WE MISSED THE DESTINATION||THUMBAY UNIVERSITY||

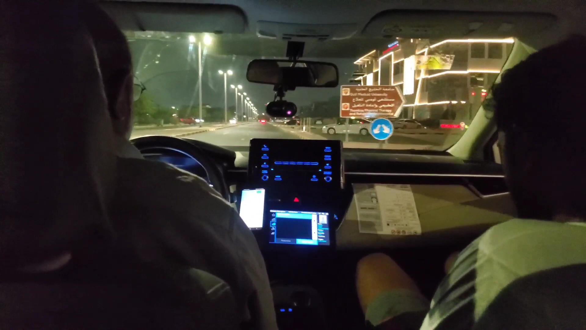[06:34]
चाचा वो नजदीक है ना? वो नजदीक है, अभी देखो इतना नजदीक भी नहीं, चलने के लिए तो दूर है ना. नहीं हमको भी पता है, लेकिन बस ये गर्मी है ना.
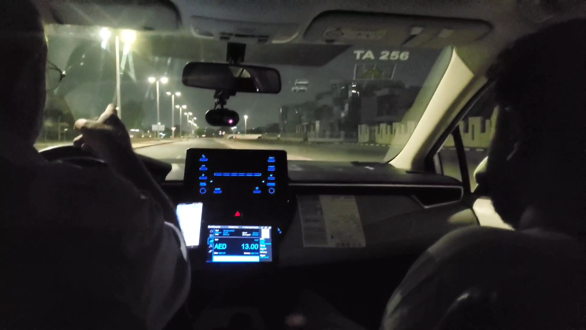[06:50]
हाँ, इधर से राइट मारेगा, दूसरा राउंड ऑफ कोर्ट से लेफ्ट मारेगा, फिर उधर जो सिग्नल मिलेगा राइट साइड पे कोर्ट
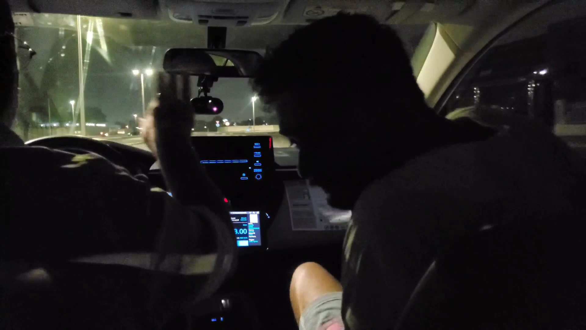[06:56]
है. ये इधर से अभी लेफ्ट नहीं लेता? नहीं नहीं राइट.